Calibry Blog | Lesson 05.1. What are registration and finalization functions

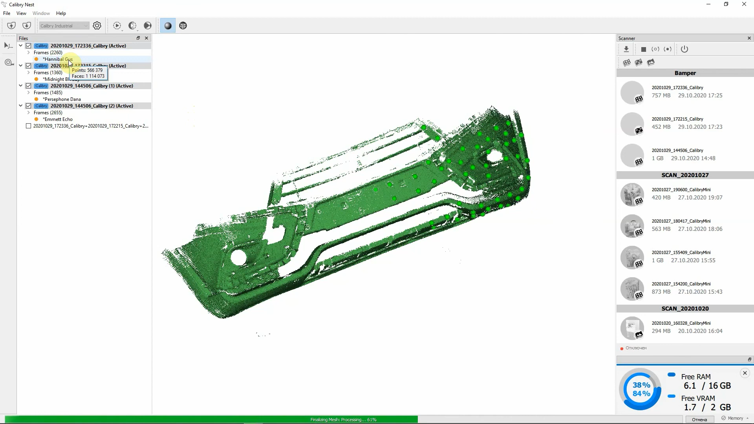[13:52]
In other words, get models not marked with an asterisk. The model was done in about 12 minutes. It was made out of four projects and has 8000 frames. Here it's apparent that one project misaligned. After registration, I can check out the frames by selecting them starting from the first one.
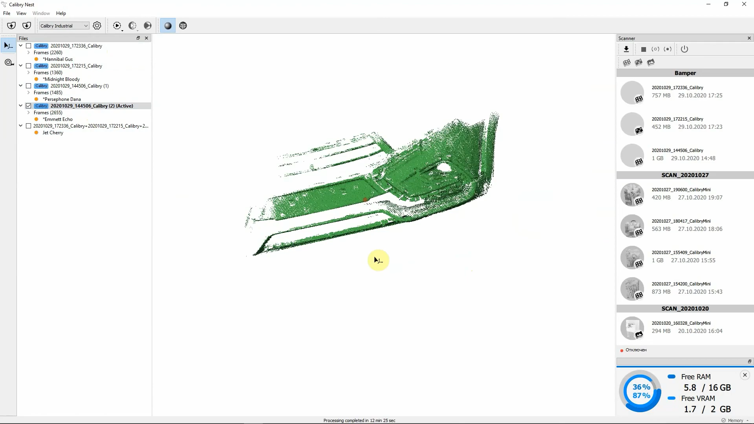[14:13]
Here, by looking at these two lines, we can see where misalignment originated from. It's right there, in this big hole.
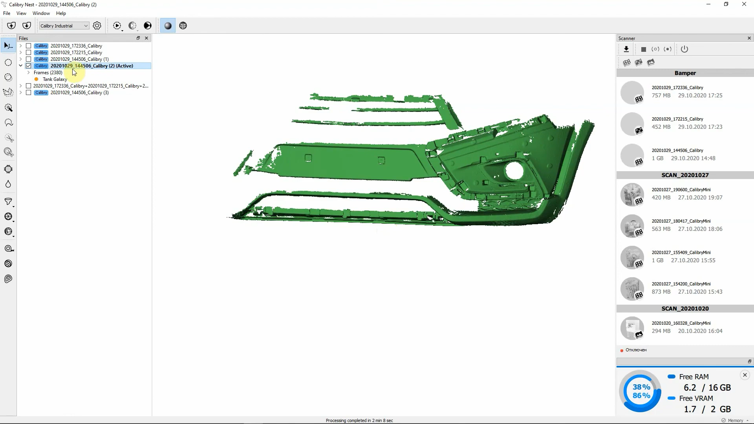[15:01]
But you probably can see that the model is shown as a surface. But those models are shown as point clouds,
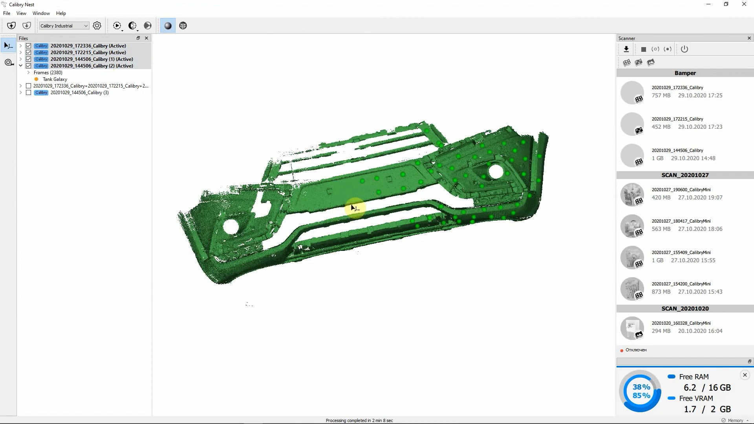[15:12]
because the nest can no longer merge them by mutual points.
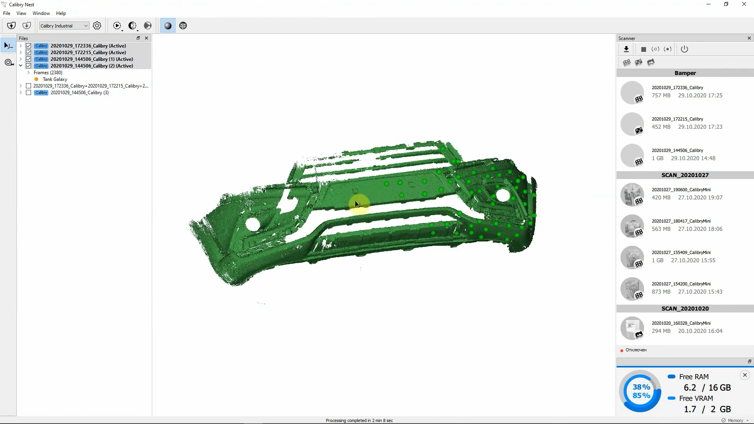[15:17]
Since all projects are already aligned, merging isn't needed.
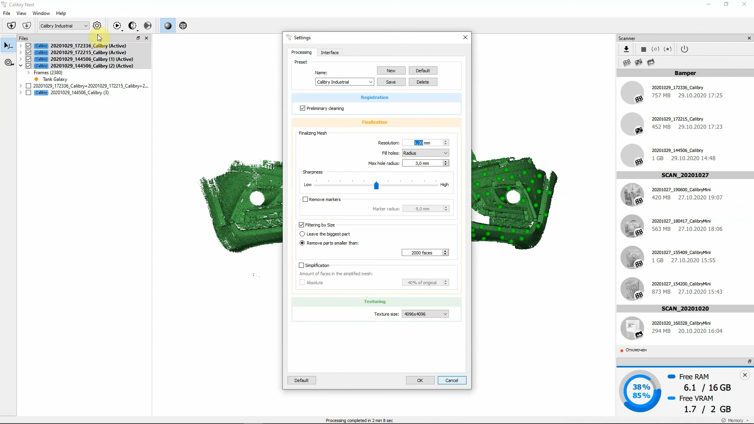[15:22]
I can simply delete stray frames, change the settings if it's necessary, and get a new model. 7 minutes, 6 seconds, and the model is done.
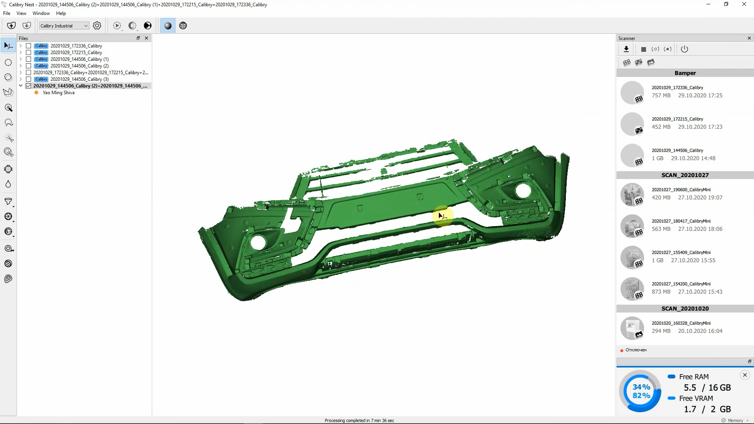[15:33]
The regions that weren't scanned long enough lack some data and therefore a bit coarse.